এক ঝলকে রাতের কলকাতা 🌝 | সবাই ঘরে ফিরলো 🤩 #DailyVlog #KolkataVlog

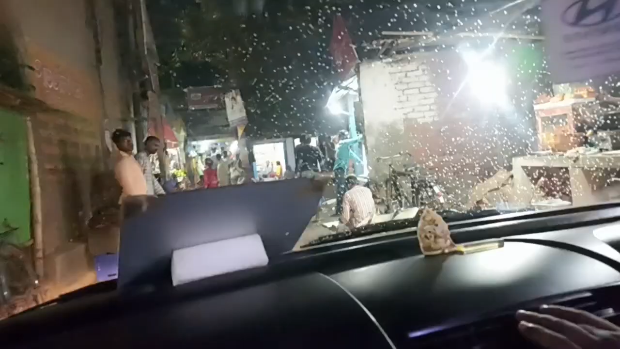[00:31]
আর আমাদের এখানে হচ্ছে বৃষ্টি হচ্ছে, দেখতে পাচ্ছ আমাদের বৃষ্টির ফোঁটা ভর্তি।
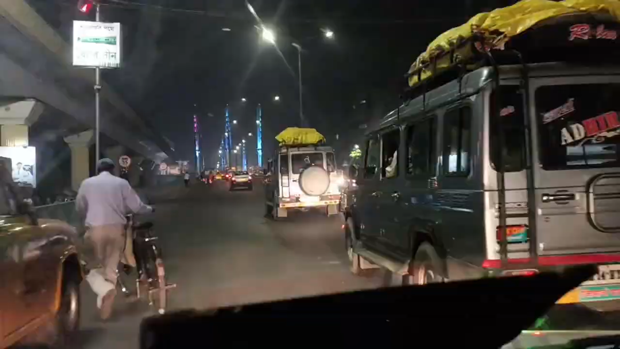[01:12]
আমরা এখন মাঝেরহাটে চলে এসেছি, হচ্ছে মাঝেরহাট ব্রিজ।
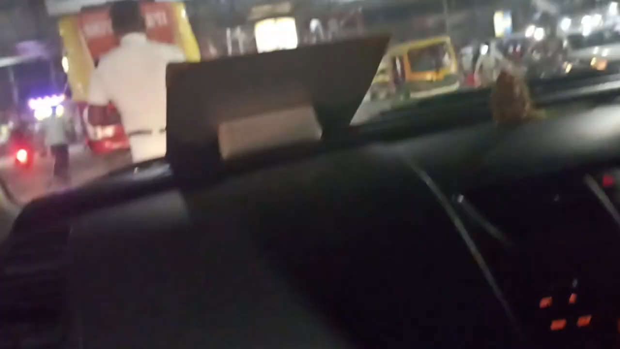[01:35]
আমাদের পুলিশ এখন আমাদেরকে আটকে রেখেছে,
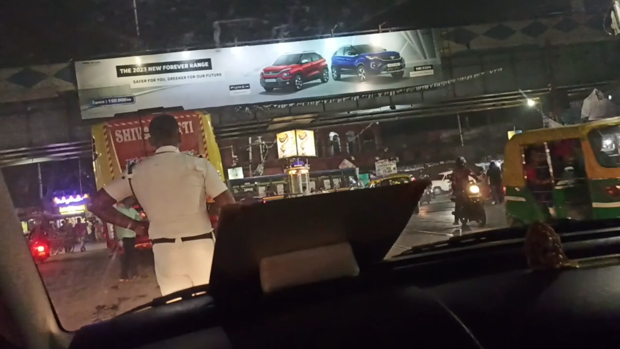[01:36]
জেলে দিচ্ছে না, এখান থেকে জাম হয়ে আছে।
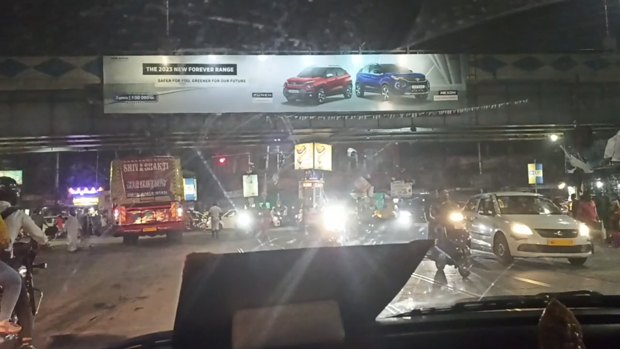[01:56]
এটা খিদিরপুর বস্তি ভাই, খিদিরপুর বস্তি মারি যাবার বস্তি।
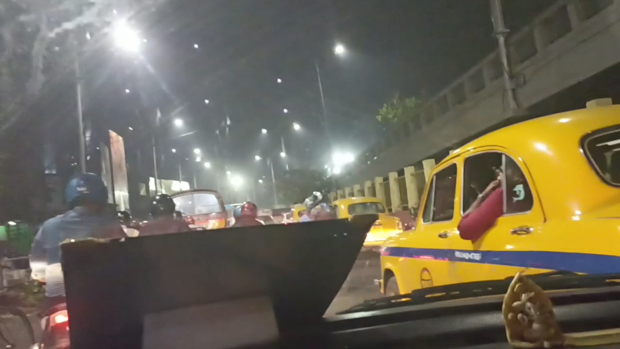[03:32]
আমরা এখন হাওড়া ব্রিজে উঠছি, আচ্ছা দেখা যাচ্ছে হাওড়া ব্রিজ।
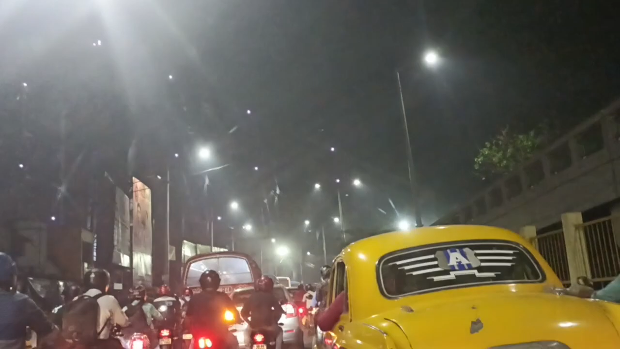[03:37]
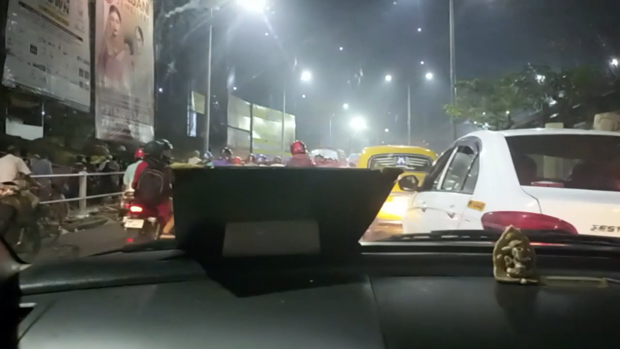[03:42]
হাওড়া ব্রিজের কাছে এত জ্যাম কি বলবো, প্রচুর জ্যাম, আজ রাস্তায় খুব জ্যাম।